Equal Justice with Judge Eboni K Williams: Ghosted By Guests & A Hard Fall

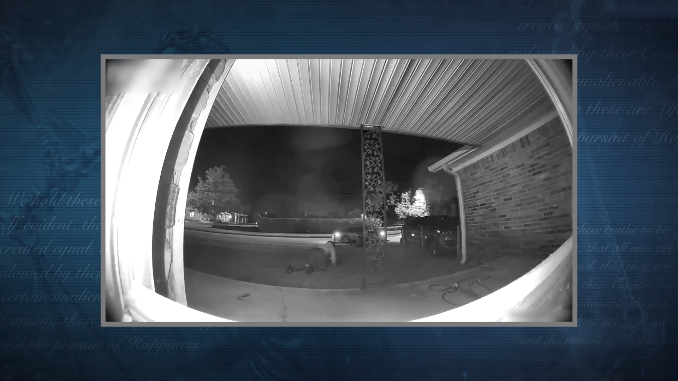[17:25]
Okay, I see the, we see the glasses flying. He's stumbling, looking rather defeated. Walk into the car.